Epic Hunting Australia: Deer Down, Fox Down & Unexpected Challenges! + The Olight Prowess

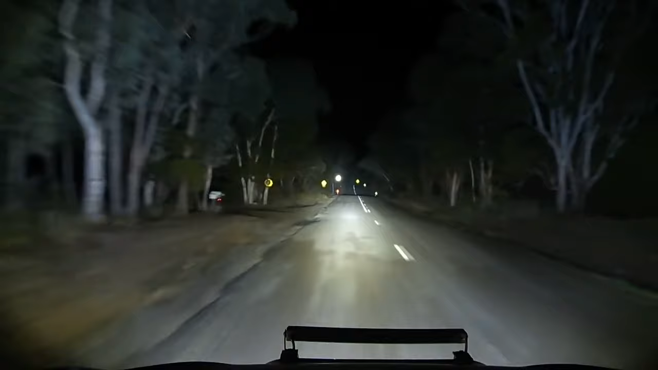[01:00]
I'm fortunate enough that it was quite successful. I managed to get a deer down and some other interesting things happened. You'll see here that I'm just taking the last corner to get down onto the property.
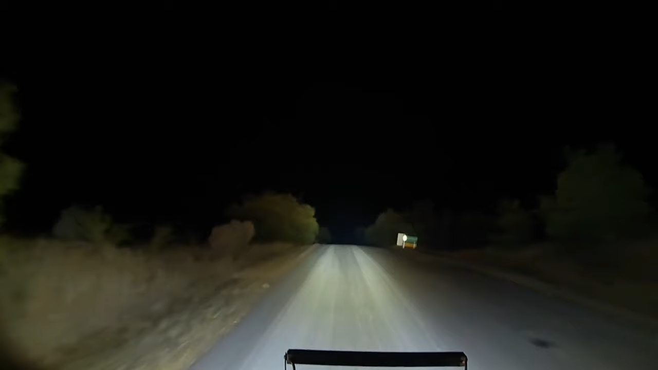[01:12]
And just coming up this hill here, I spot a couple of foxes on the road. Unfortunately, I obviously wasn't able to do anything about it because everything's locked away securely and legally. But it just goes to show how prolific this problem is with foxes across New South Wales.